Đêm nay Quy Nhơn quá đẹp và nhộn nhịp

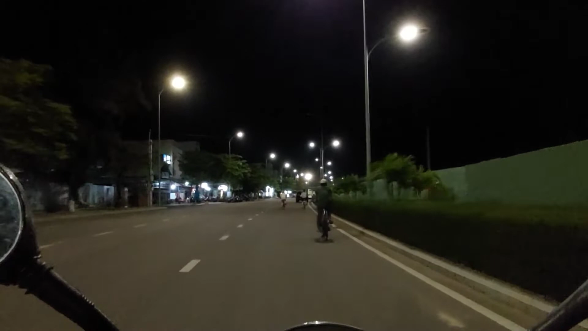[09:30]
cái bờ rào tôn đây, chứ chưa có mở ra.
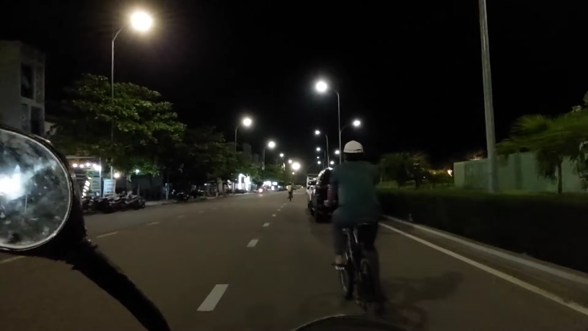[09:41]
Công viên nó chạy tiếp xuống cái này luôn, xuống dưới mũi cái này nè. À,
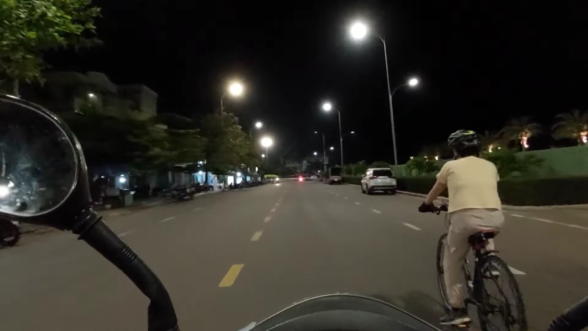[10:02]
cái này là hết kết thúc công viên ở đây. Rồi giờ tiếp tục mình chạy vòng lên cái khu ẩm thực nha.
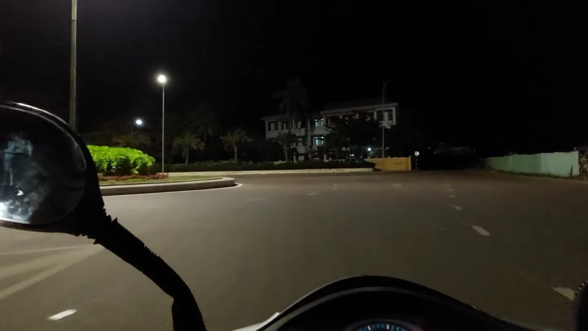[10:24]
Nó chạy lên đi qua cái con đường ẩm thực xem thử thế nào. Con đường Phan Bội Châu á, một đoạn đường Phan Bội Châu, đầu đường Phan Bội Châu á.
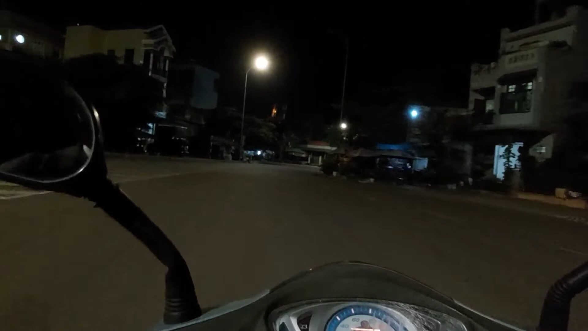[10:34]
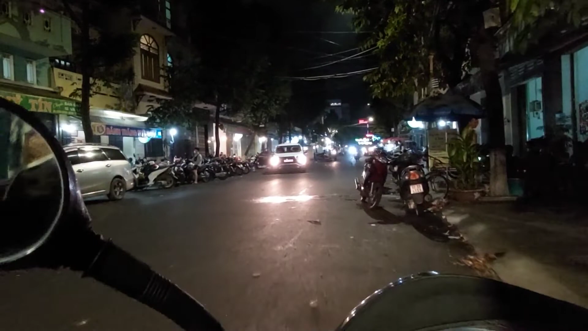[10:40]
Rồi đây là phố ẩm thực Phan Bội Châu nha các bạn, phố ẩm thực Phan Bội Châu. Nó chỉ một đoạn thôi. Đêm nay thì phố ẩm thực Phan Bội Châu khá là đông khách nha. Hai bên thì bán rất là nhiều đồ ăn thức uống ở đây. Thì cái đoạn này, phố ẩm thực này thì bán những cái loại đồ ăn thức uống ở cái mức độ là bình dân thôi, giá bình dân.
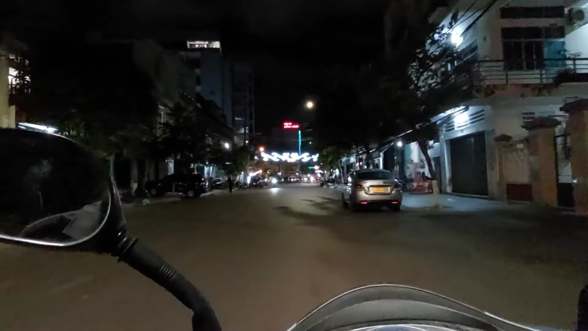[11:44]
Rồi mình chạy tiếp tục đường Phan Bội Châu này lên trên này ạ. Rồi mình rẽ qua đường Tân Bộc Khổ đi. Rẽ qua đường 31 tháng 3 đây. Đây, trước mặt các bạn đây trên đường 31 tháng 3 đây, Tân Bộc Khổ đây là cái trung tâm thương mại An Phú Thịnh nha. Trung tâm thương mại An Phú Thịnh, những ngày qua thì cái trung tâm thương mại An Phú Thịnh rất là đông người đến đây để mua sắm nha.
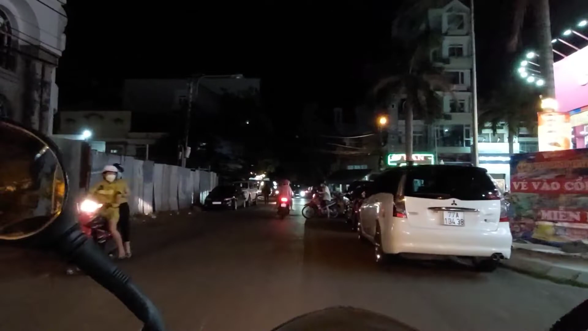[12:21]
và với cái giá thành, giá cả ở đây nó cũng dễ mua, nên là người ta đổ vào đây cũng rất nhiều. Rồi mình sang cái đường này là đường Tân Bạc Hổ nha.
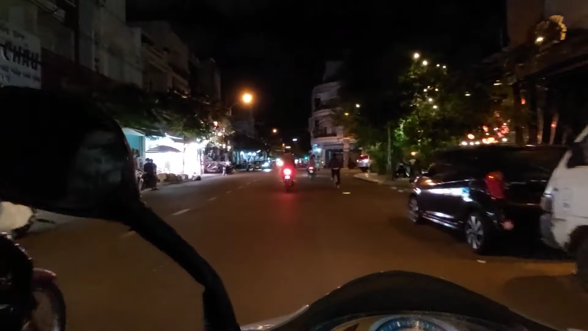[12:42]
Chạy nhanh đường Tân Bộc Khổ để đi qua, đi lên cái khu trung tâm đẹp nhất của thành phố Quy Nhơn nha. Giờ lên trên này nha, lên đường chính này, con đường đẹp nhất của thành phố Quy Nhơn, mình dạo lòng vòng đường này xem nha. Ở đây thì lượng người đổ về thành phố Quy Nhơn,
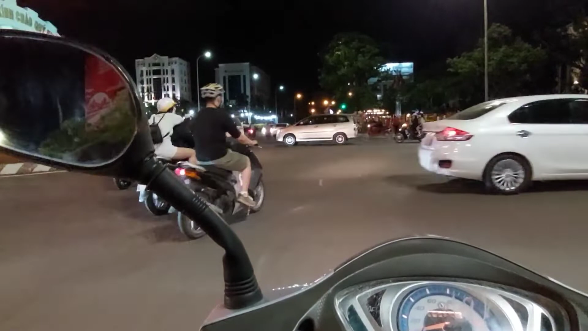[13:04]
về trung tâm thành phố Quy Nhơn thì có lẽ là đông, rất là đông. Hình như là hoa ngày hôm nay thì nhiều hơn ngày hôm qua nha. Hoa người ta tiếp tục mang về khu vực này để tiếp tục bán nha.
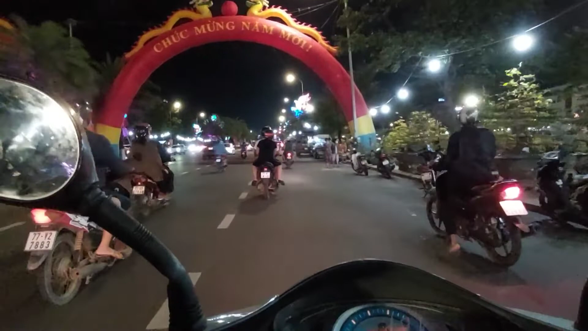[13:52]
Cái lượng hoa ngày hôm nay thì so với ngày hôm qua thì thấy hình như là tăng hơn nhiều so với ngày hôm qua, nhưng mà thấy người mua thì cũng chưa có mua,
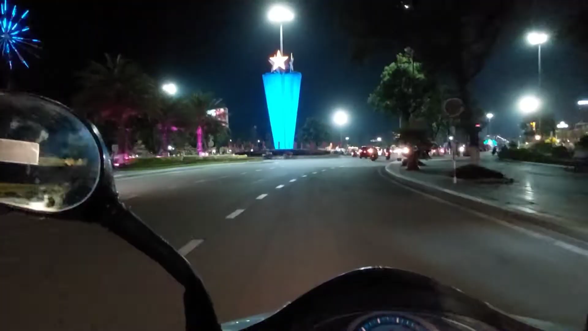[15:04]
Rồi giờ mình đi đến cái quảng trường nè. Bởi vì quảng trường bắt đầu từ tối hôm qua đó, người ta đã mở cái khu biểu tượng của năm đó, nên là tối nay có lẽ là người đổ về cái quảng trường này ngày một đông nha. Đây, đây quảng trường.